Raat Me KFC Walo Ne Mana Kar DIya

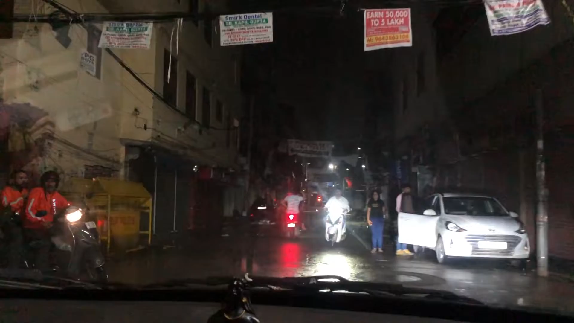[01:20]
ये लोग हमारे स्विगी वाले भाई घूम रहे हैं, लाइफ सेवर है वैसे ये रात में।
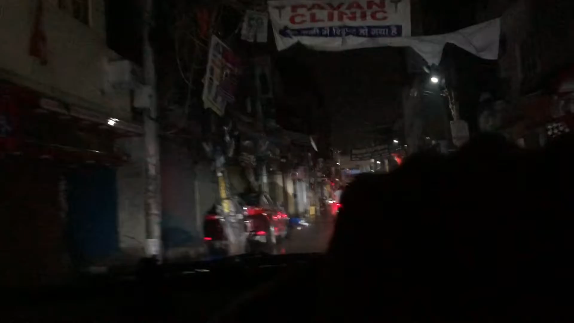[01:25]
बाहर रोड पे, रोड की साइड होगा बाहर, जो मेन मार्केट है ना, मतलब मार्केट के बाहर अगर रोड पे निकलेंगे ना विकास मार्ग पे, तो वहाँ मिल जाएगा, तो वहाँ देखते हैं क्या है।
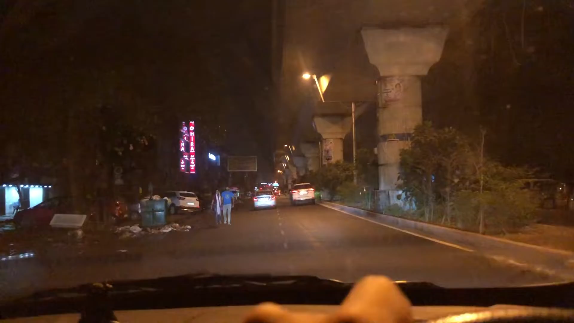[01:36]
भाई यहाँ भी कुछ खास दिख नहीं रहा है, देखो शोरूम वगैरह सारी खाने पीने की शॉप्स जो ऑलमोस्ट बंद है।
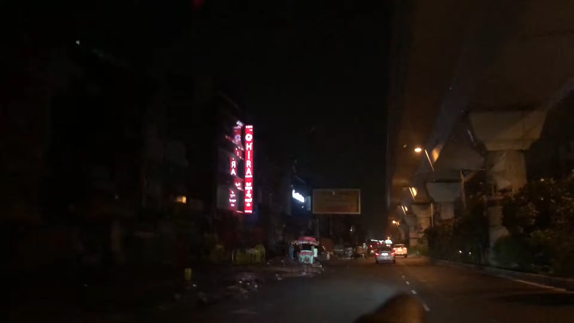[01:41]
एक बर्गर क्लब था पीछे, वो भी बंद है।
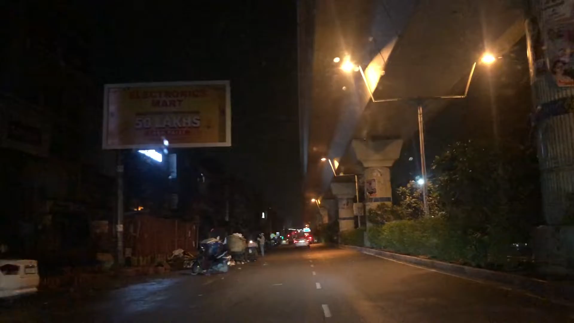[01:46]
तो मैं सोच रहा था कि यार उसका बर्गर अगर मिल जाता तो ज़्यादा बढ़िया था। तो लेट्स सी क्या हो सकता है भाई, कौन है पता नहीं, कौन है किस चीज़ की होता है रेडी पे।
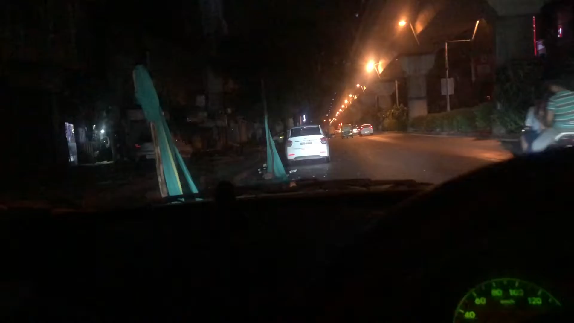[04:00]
ली जैसी जगह में यार कुछ नहीं मिल रहा है, हद हो गई है, मतलब अगर मैं नोएडा वोएडा CPUP साइड चला जाऊँगा तो मिल जाएगा इजीली, बट लेकिन मैं वहाँ जाना नहीं चाहता इतनी दूर।
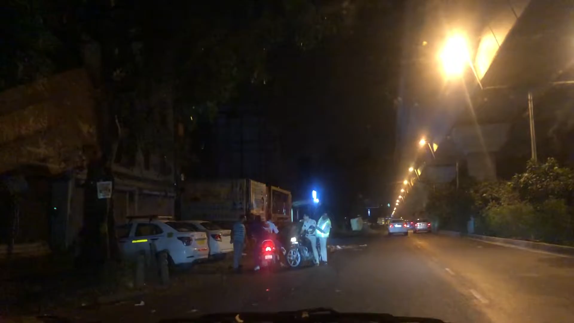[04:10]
चलो पुलिस वालों ने पकड़ लिया, बहुत ही बढ़िया किया, चार चार लोग बैठे हुए हैं, बहुत ही बेहतरीन काम चल लिया था। कुछ भी नहीं दिख रहा भाई, अब तो मेरे को लग रहा है अभी घर में ले लेता हूँ वापस।